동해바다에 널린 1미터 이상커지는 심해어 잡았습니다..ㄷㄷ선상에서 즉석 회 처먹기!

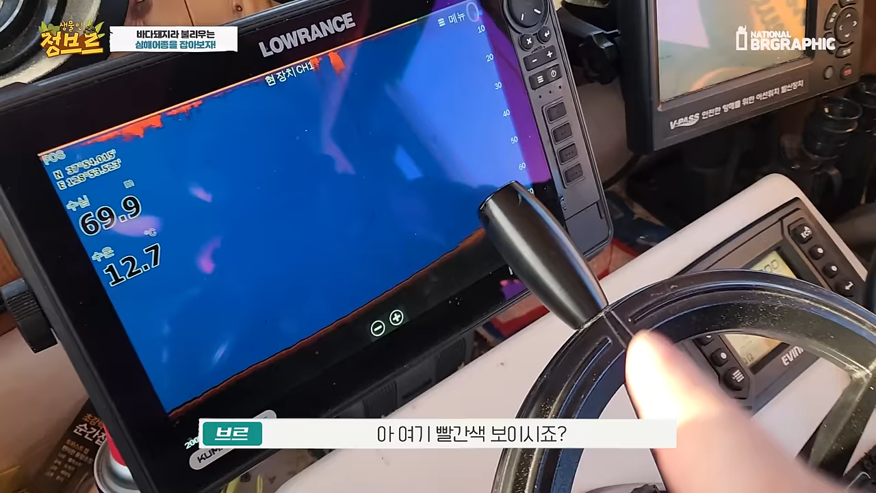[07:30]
이게 어군이라고 합니다. 이게 대구인 거예요?
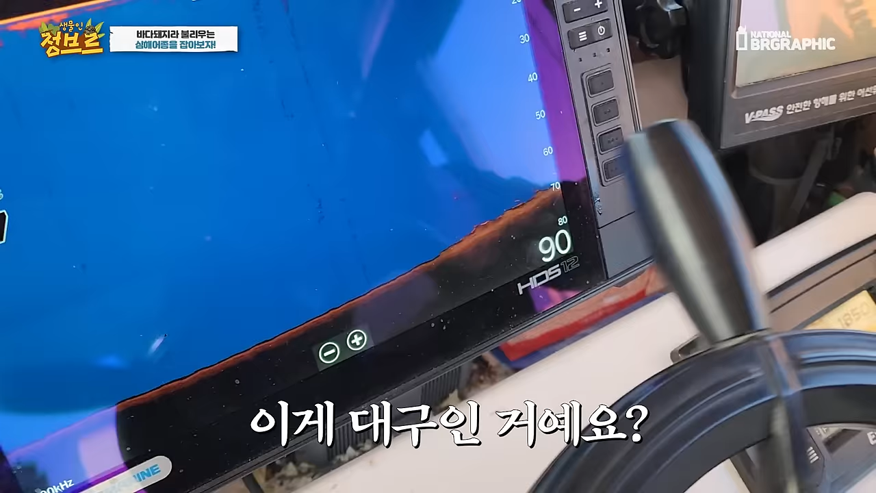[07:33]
네. 밑에는 대구가 있고. 아, 바닥에 대구가 있구나. 이건 대구 먹이.
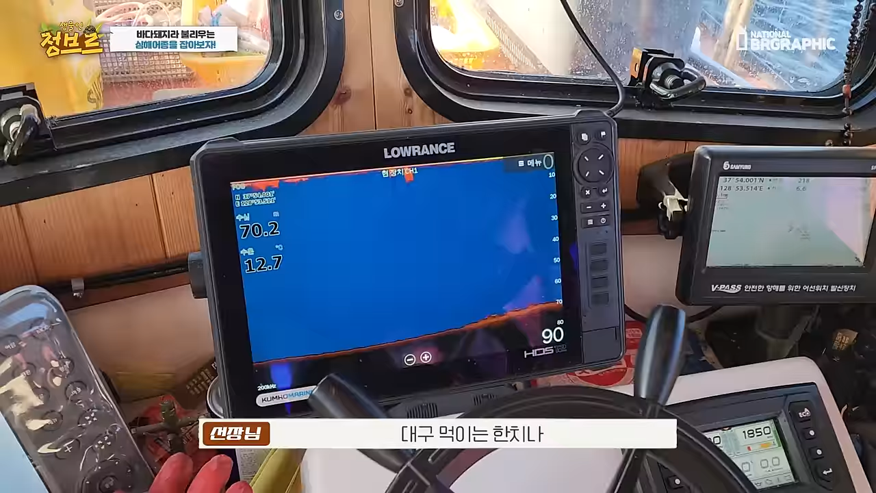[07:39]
대구 먹이는 한치나 양미리나 이런 애들이 위에 떠 있고 밑에서 그걸 잡아 먹으려고 지금 대구들이 밑에서 지금 움직이고 있는 거예요.